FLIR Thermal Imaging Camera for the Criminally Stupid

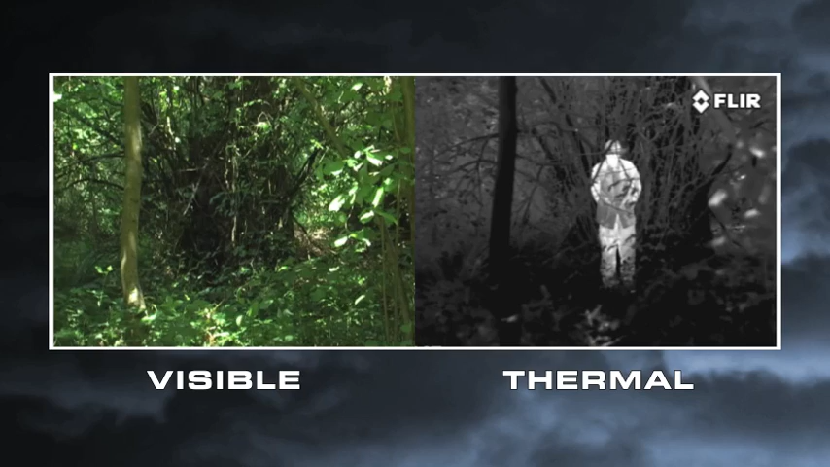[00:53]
Joe is going to help? Nope. We see your heat.
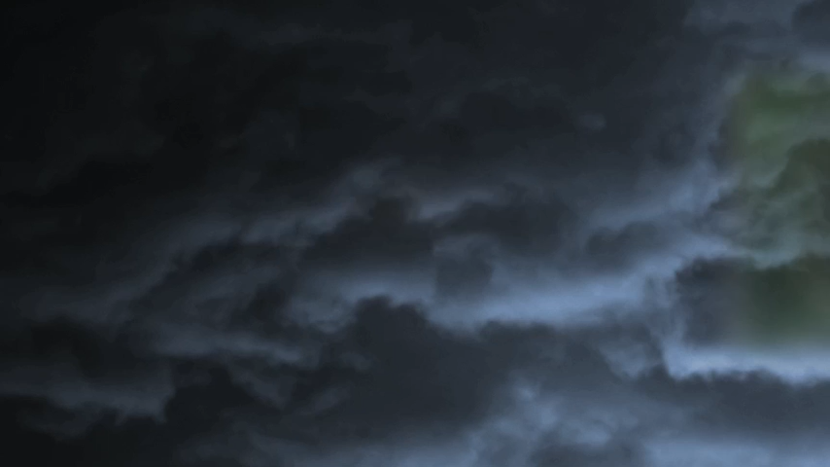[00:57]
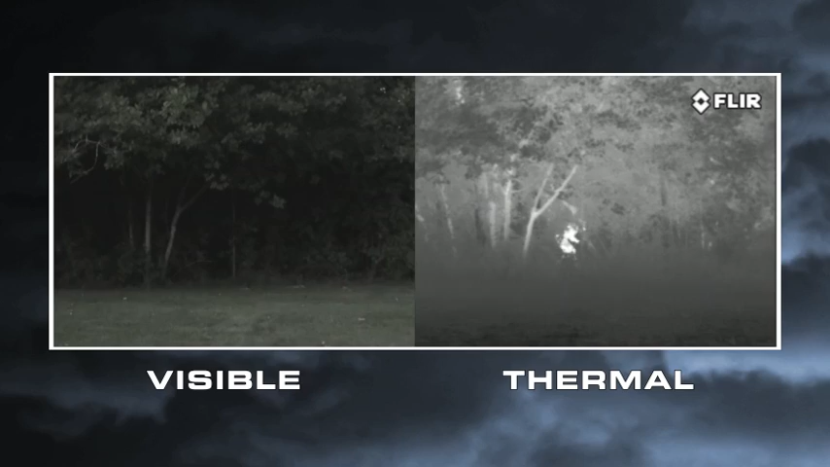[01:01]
Don't bother hiding in the bushes, in dumpsters with the rest of the trash, under kiddie pools, or under parked cars.
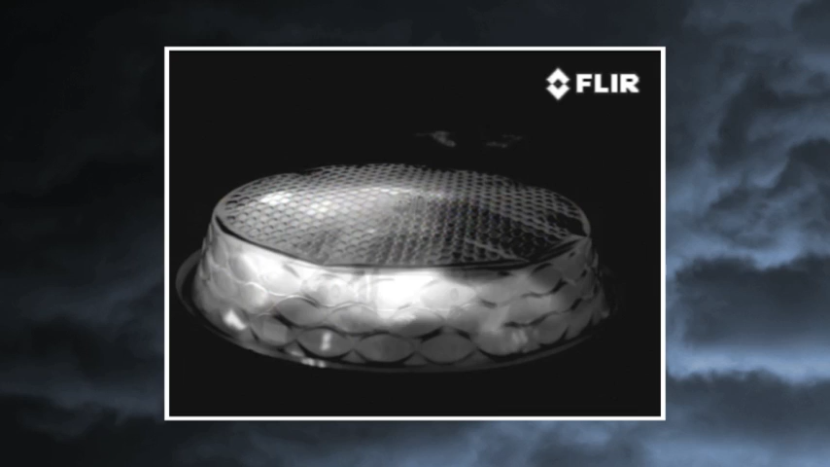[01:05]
But if you want to try hiding under a moving car and let us know how that works, we'll look forward to the memo.
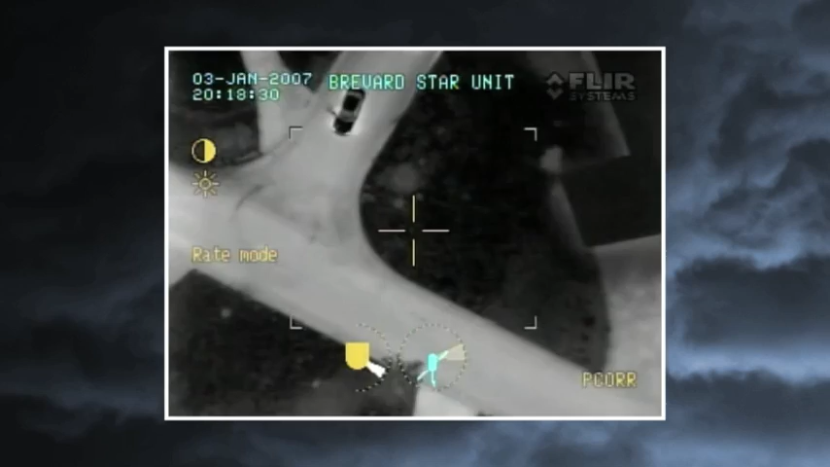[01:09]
Tip number four, don't run from the helicopter.